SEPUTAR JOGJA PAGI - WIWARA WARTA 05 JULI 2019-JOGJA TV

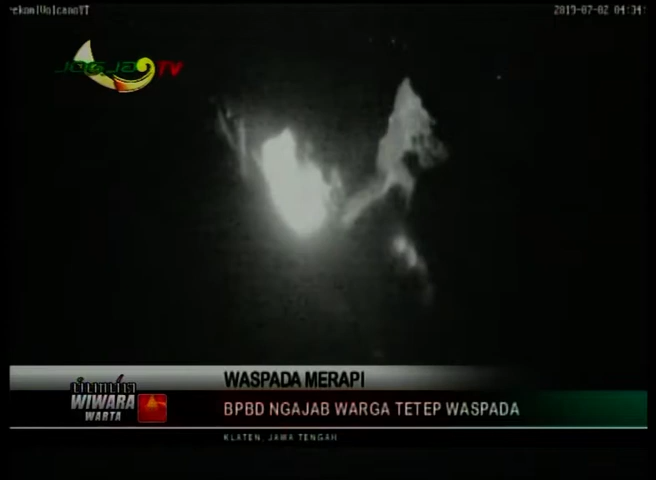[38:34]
Medaling ladu kados makaten prasasat dumados ing saben dalu saking pucak Redi Merapi. Dipun semak saking CCTV BPPTKG, ladu kasebat mili dateng Petit Lepen Gindol.